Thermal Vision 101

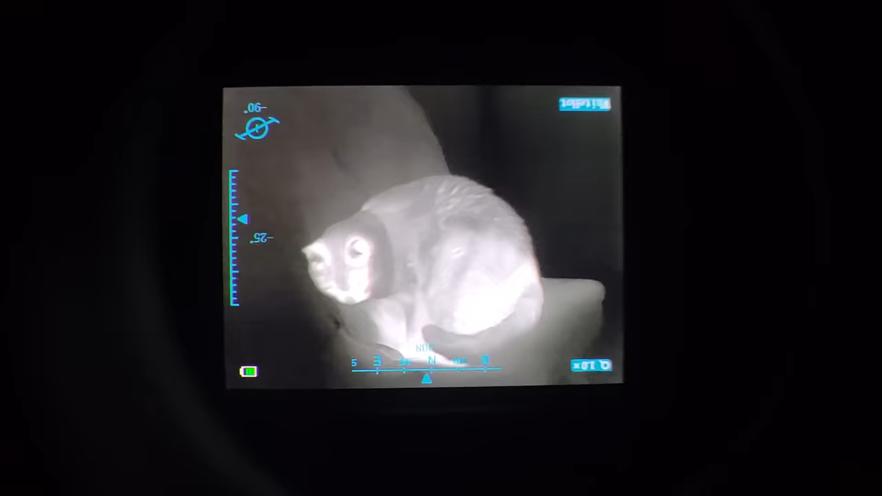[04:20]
at a chance to equalize to the same temperature over a long period of time.
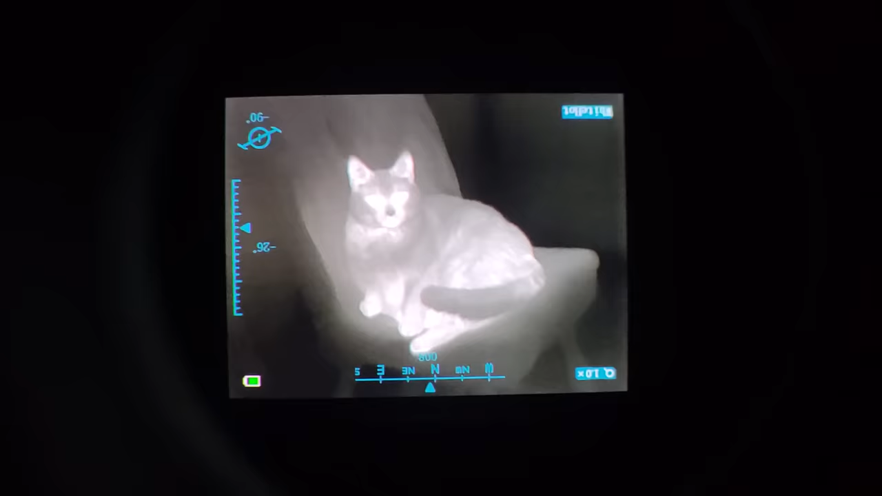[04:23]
Trying to use thermals to navigate in a pitch black indoor space can be extremely difficult because everything looks exactly the same,
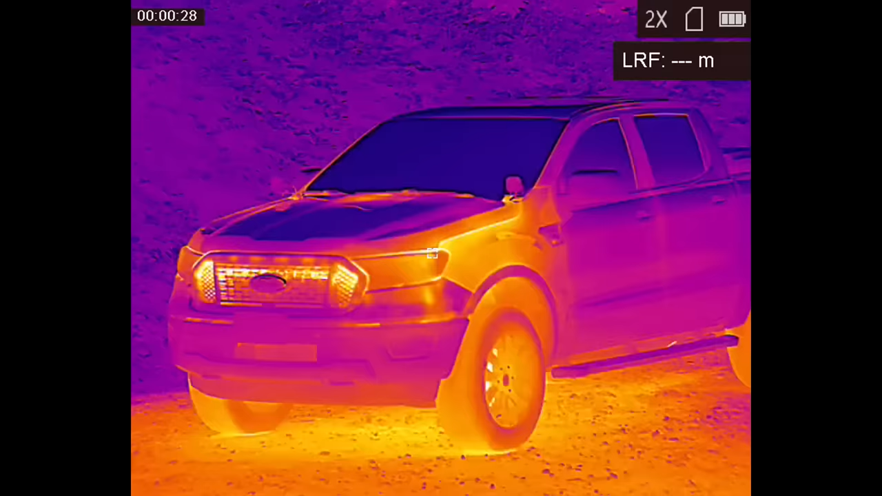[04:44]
That means you can't use thermals to see into a vehicle or a building.
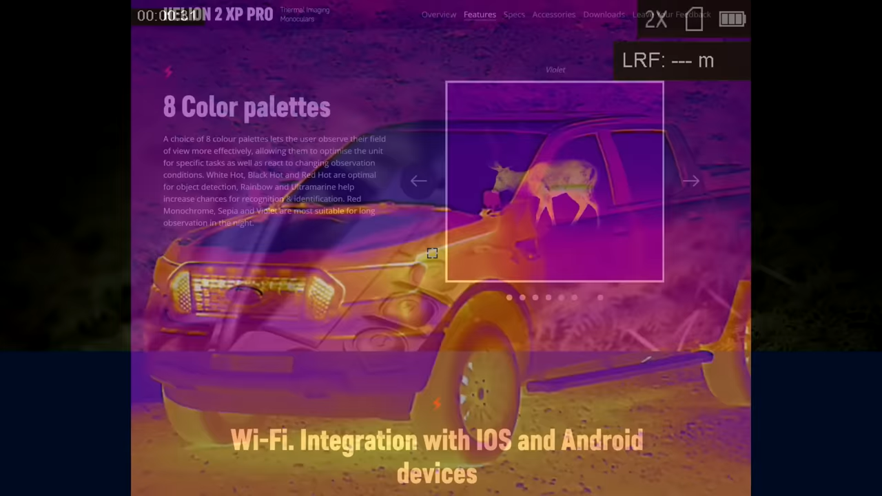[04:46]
Most thermal devices can be switched through a bunch of different color palettes, which are basically just different ways to visualize the temperature gradient on screen.
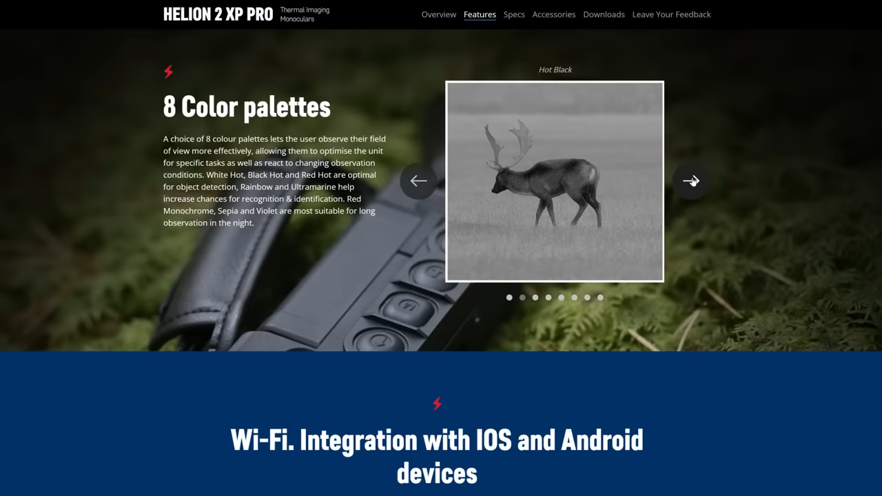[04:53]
The classic ones you're familiar with from all the video games are white hot and black hot, which are exactly what they sound like.
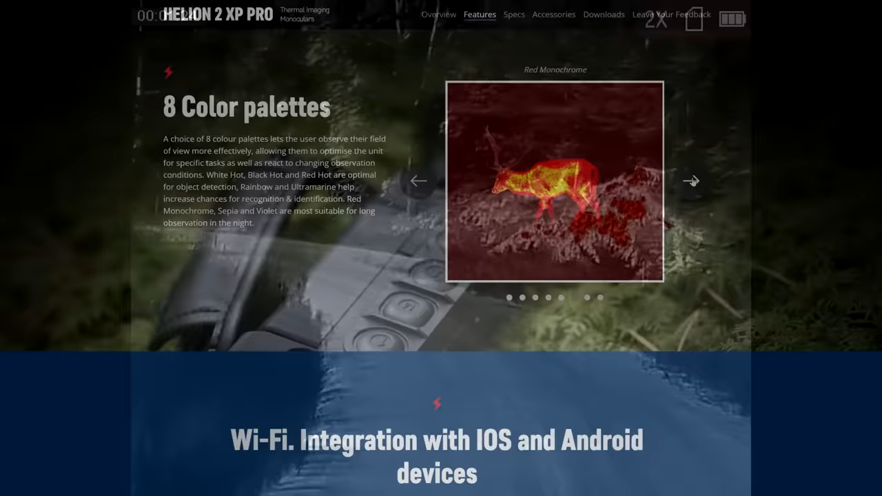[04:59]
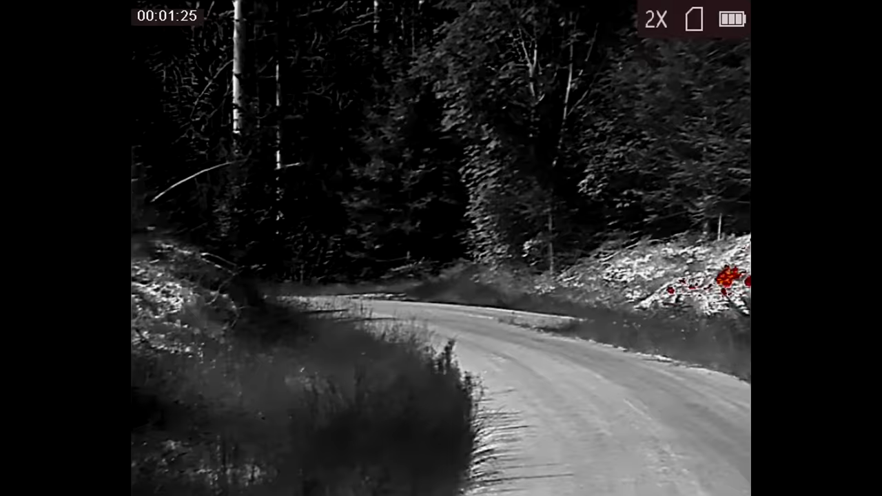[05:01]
A lot of devices will also have color-tinted palettes, rainbow-style palettes, and sometimes palettes that have a white hot plus
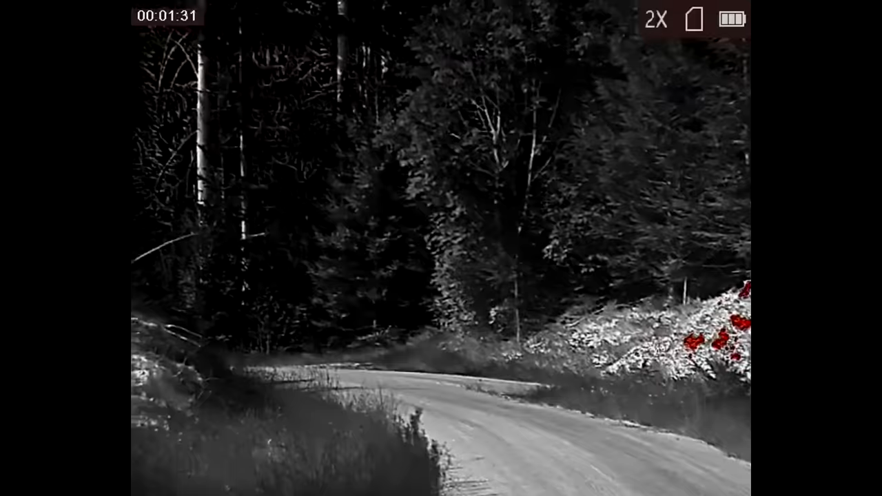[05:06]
some sort of an additional color used for the peak sources of heat in the image.
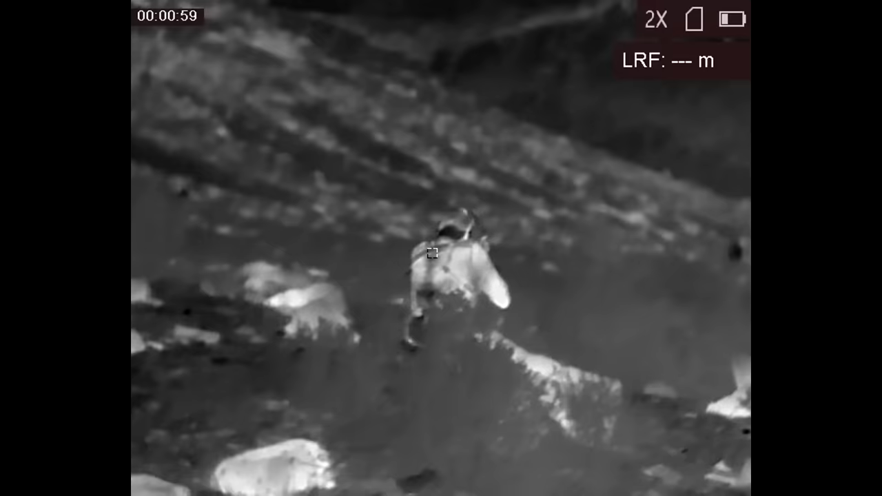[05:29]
That's just a periodic recalibration of the thermal sensor whenever it gets overloaded. Some devices will do it automatically on a timer,
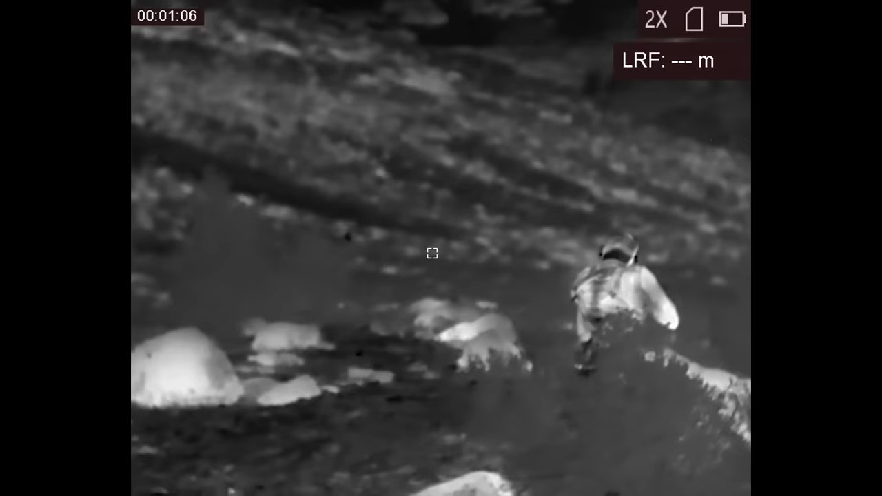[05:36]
some will do it periodically based on whatever criteria the sensor seems to think is appropriate, and on some of them you can disable the automatic nuking, and it'll just wait for you to tell it to recalibrate.
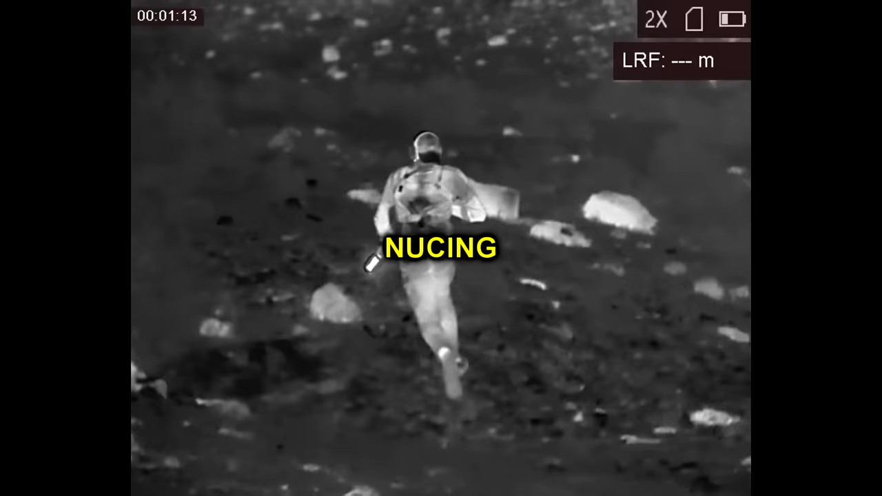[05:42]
When a thermal device nukes itself, you'll typically hear a click coming from the body of the device, and the image will freeze on screen for a second.
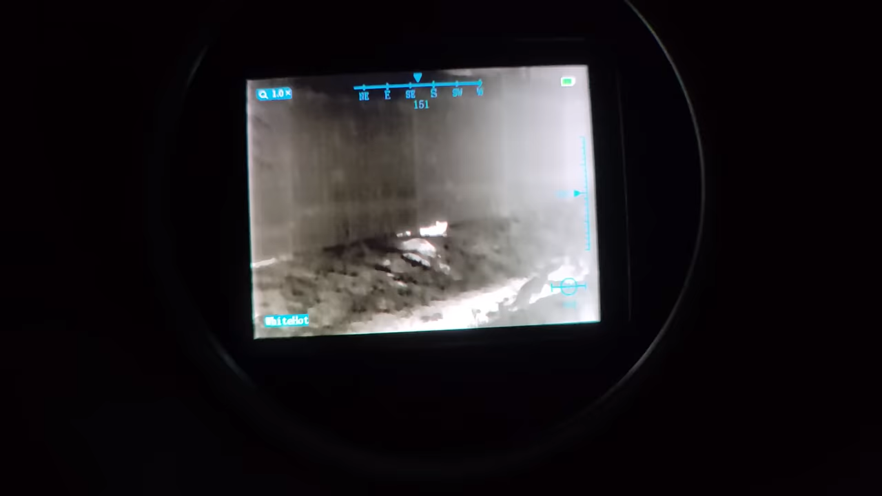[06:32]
Some of them can go all week. Thermals, on the other hand, chew through batteries, so you kind of have to use them sparingly.
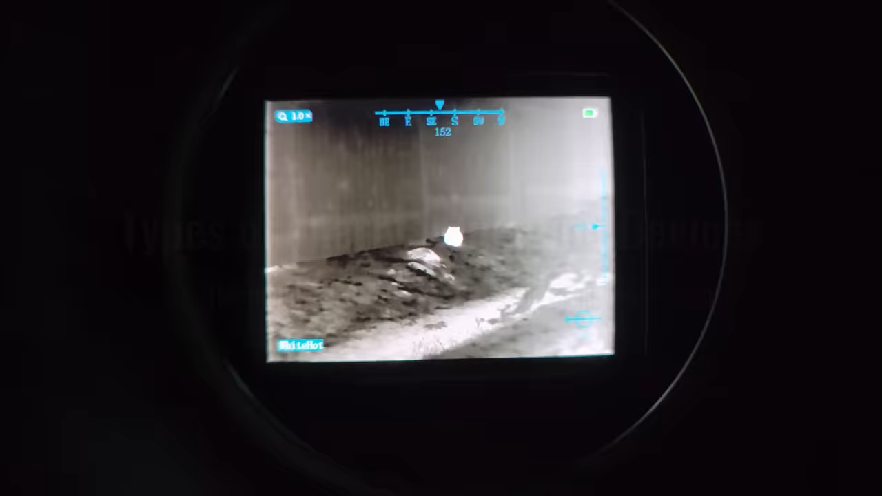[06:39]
All right, up next, let's talk about the different categories of thermal devices. Thermals come in many different form factors. One of them is dedicated thermal scopes, or thermal weapon sights.
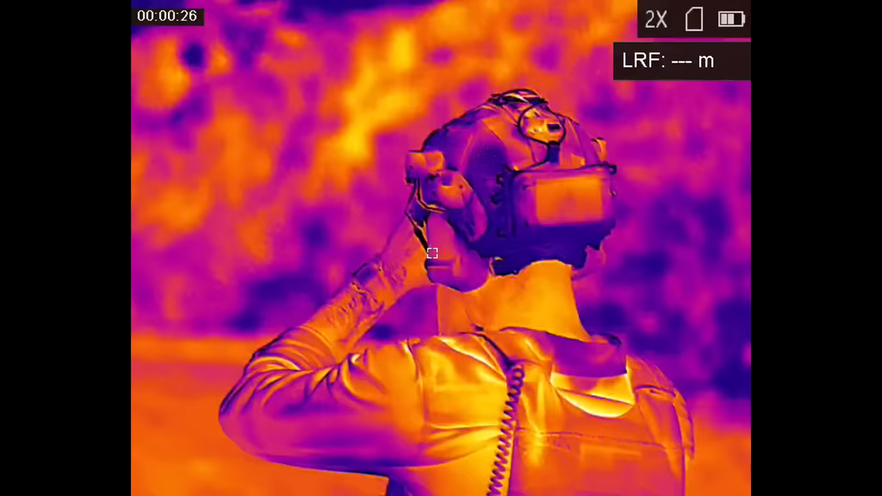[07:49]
Helmet-mounted thermals are not very good for navigating in darkness.
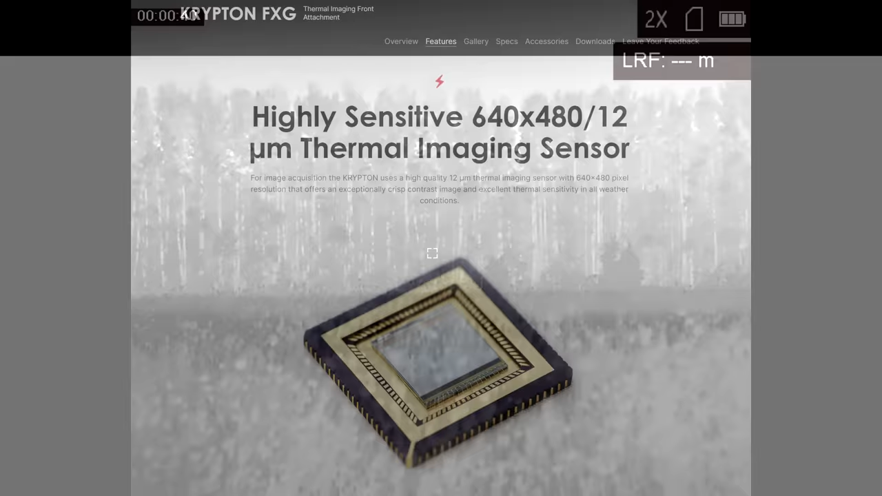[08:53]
Don't confuse that with the resolution of the display or the eyepiece, which is also given in pixels and is often significantly higher.
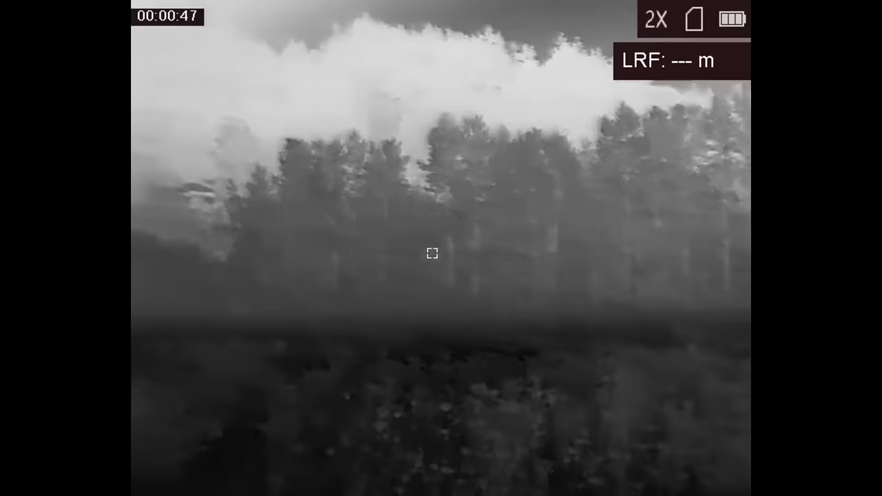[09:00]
The resolution of the sensor is such an important component of the image quality of a thermal device that it's oftentimes included in the name of the device.
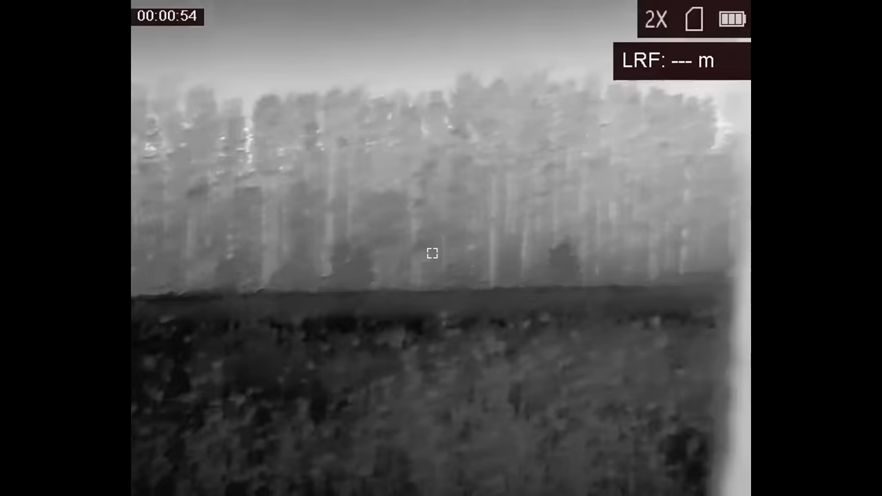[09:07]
Thermal device manufacturers like to be a little bit cheeky and name the devices based off of the horizontal resolution rather than the vertical resolution.
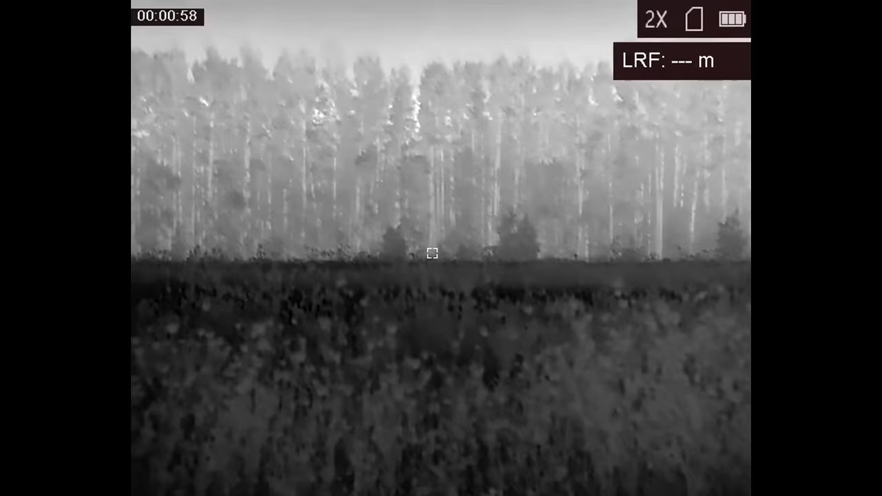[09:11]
If you were raised on terms like 720p and 1080p, that can throw you off a little bit.
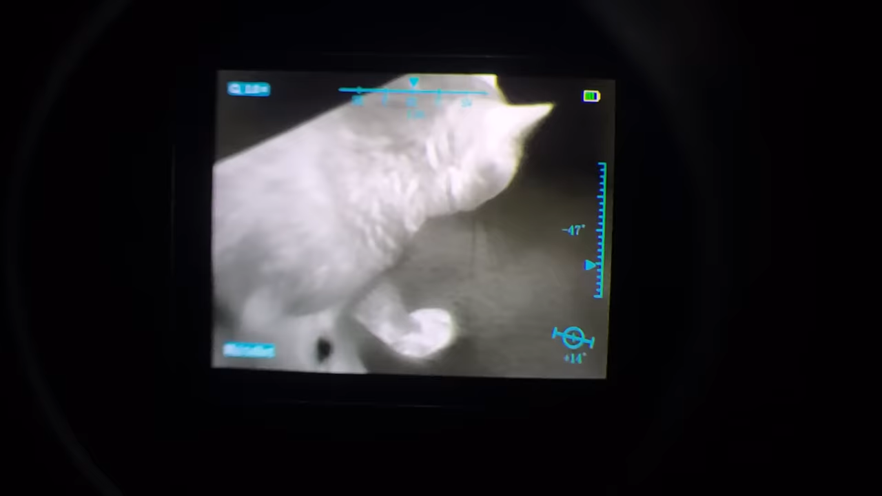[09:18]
If you were raised on the more modern bullshit marketing term of 4K, well, then you're probably going to find yourself right at home.
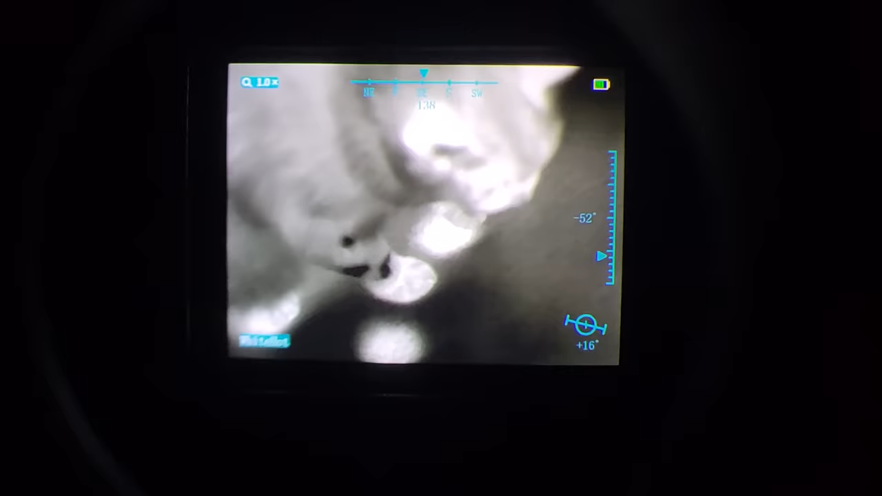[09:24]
Because, yeah, 4K refers to the horizontal resolution of a display, not the vertical resolution, and it's also rounded up from 3800.